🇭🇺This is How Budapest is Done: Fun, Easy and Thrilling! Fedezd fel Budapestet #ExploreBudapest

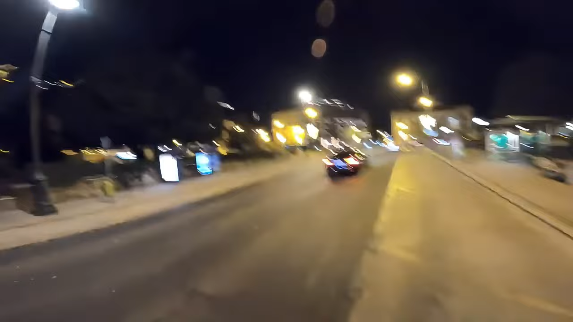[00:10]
Look at that beauty behind me, guys, and in front of me.
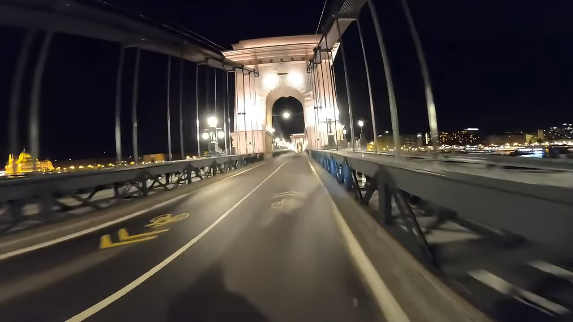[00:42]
Oh my God. Everywhere you look, there's beauty.